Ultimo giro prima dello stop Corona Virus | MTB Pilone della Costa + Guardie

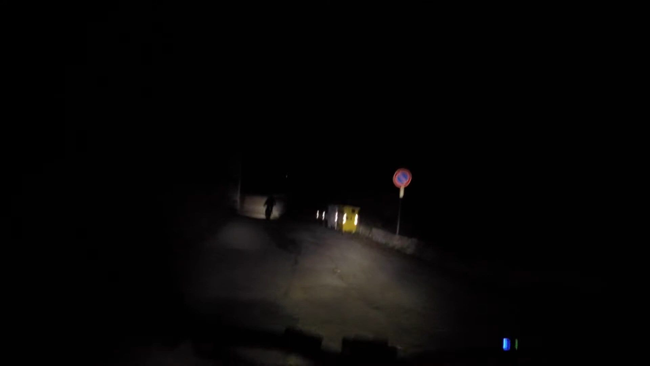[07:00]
E dalla quantità di asfalto direi che il giro è finito.